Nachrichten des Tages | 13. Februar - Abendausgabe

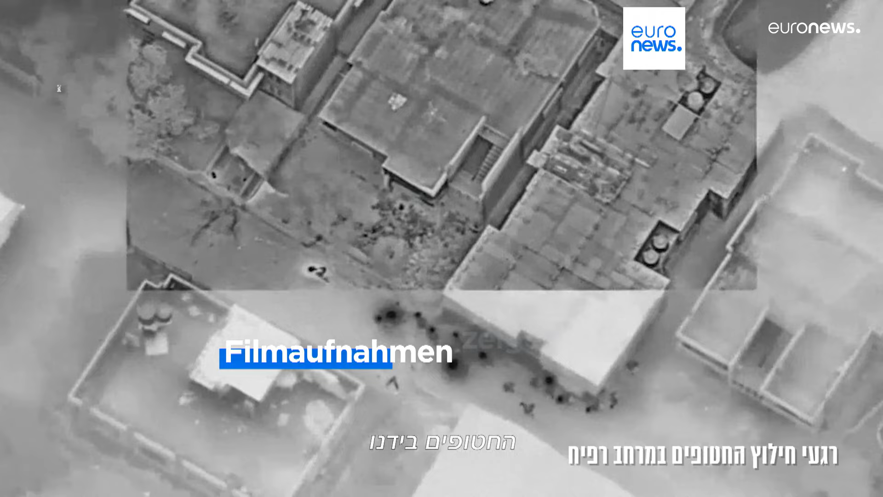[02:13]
Das israelische Militär hat Filmmaterial der Geiselbefreiung veröffentlicht, bei der mindestens 67 Palästinenser getötet wurden.
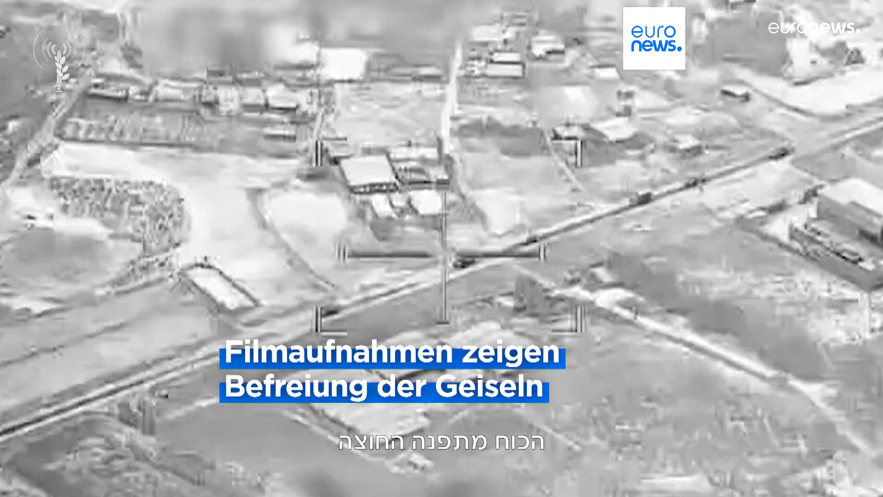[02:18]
Israel ist der Überzeugung, dass Rafa die Hochburg der Hamas ist.